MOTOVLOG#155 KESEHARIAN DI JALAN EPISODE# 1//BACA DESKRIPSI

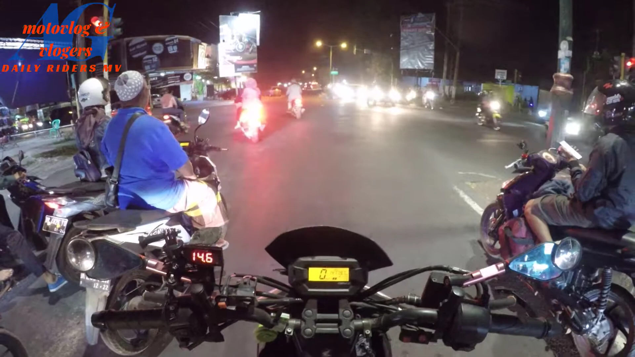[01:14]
Ya Allah, no, tabrak. Ya tolong dong pemerintahan di Lombok ini harus mengecek jalannya. Karena sebagian dari garis-garis lain, garis melintang di jalan ini sudah agak ini ya, hilang gitu loh.
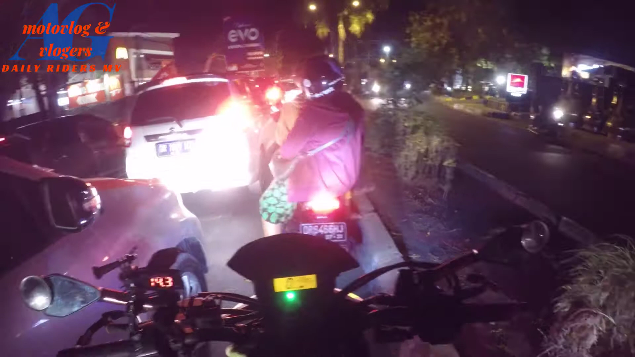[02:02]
Lah ini garis lain semua pada hilang semua. Tuh, ini kan di jalan ini sudah pada hilang ini. Nah, seharusnya kan tidak boleh hilang. Harus mulai diperbarui lagi catnya. Supaya tidak semakin banyak yang melanggar. Nah, kalau kayak begini hilang terus, mana yang mau nanti diikutin gitu kan?
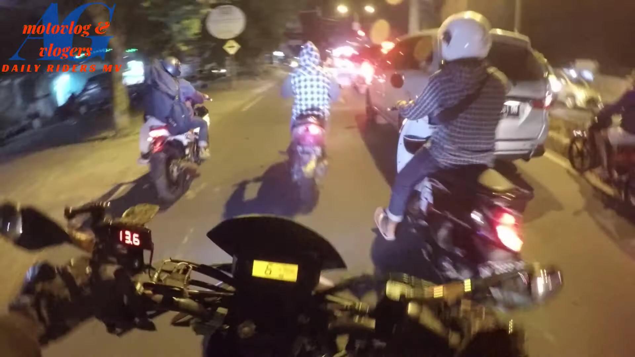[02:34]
Mau yang kayak gimana? Nah ini kan kelihatan tuh hilang. Nah ini udah garisnya udah nggak ada ini.
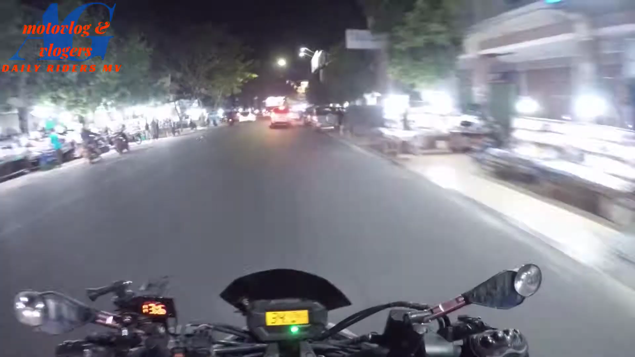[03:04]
Oke, ya melanjut lagi. Sudah selesai. Nah, garis lain juga di sini itu kan termasuk sudah hilang ya. Bukan tidak ada garis-garisnya. Nah, pemerintahnya harus lebih ini. Ya udah mungkin mengecek. Shit, waduh, kan nggak kelihatan.
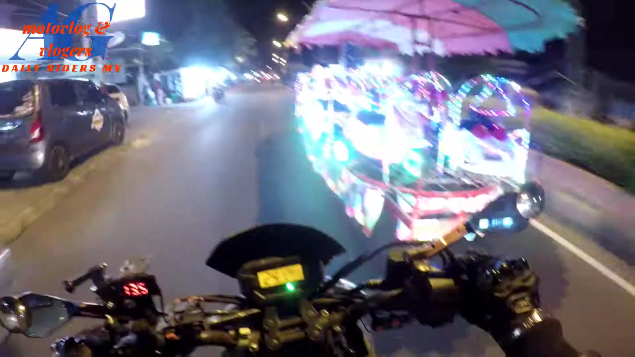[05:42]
Odong-odong. Bos pak. Wah, melebihi muatan nih orang. Eh, kasihan.
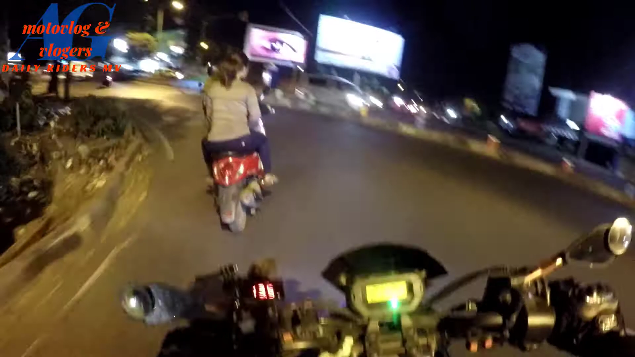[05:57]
Aduh, ini sudah gak ada plat nomor. Lampu belakang mati, tambah yang jelas.